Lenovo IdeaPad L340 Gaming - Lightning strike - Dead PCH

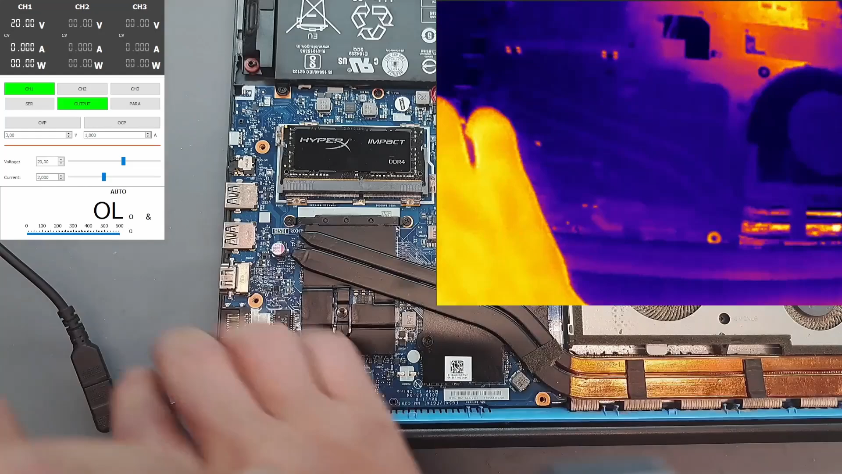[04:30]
Let's put power in. Yeah, this one burned me. Nice. Yeah, that's not good. Yeah, but is this the linear power supply? Yeah. Yeah. Yeah, it's hot. Nothing here?
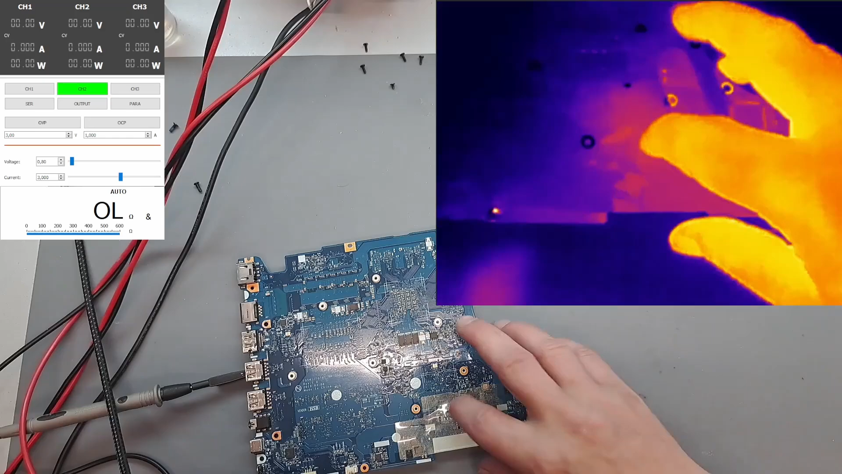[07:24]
Something's getting hot here. Did you see? I think on the other side. Oh! Here. What is that? Chip set?